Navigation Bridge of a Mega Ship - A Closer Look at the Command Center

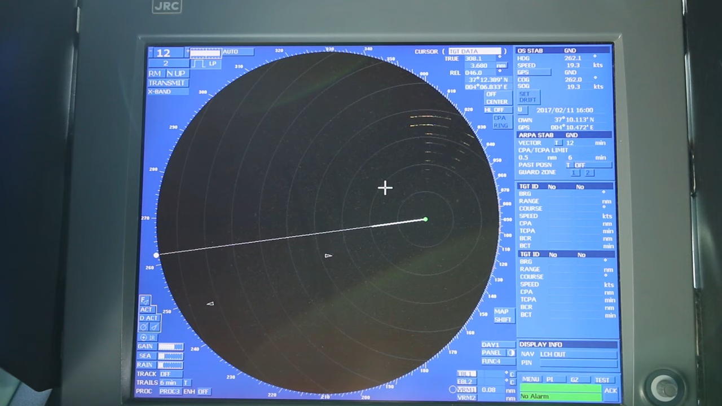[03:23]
This is what it looks like when it's activated. The other ships can locate you from the radars.
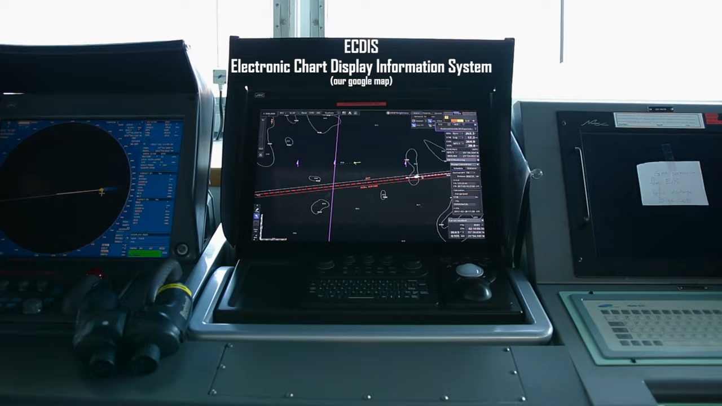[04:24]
ECTIS, short for Electronic Chart Display Information System.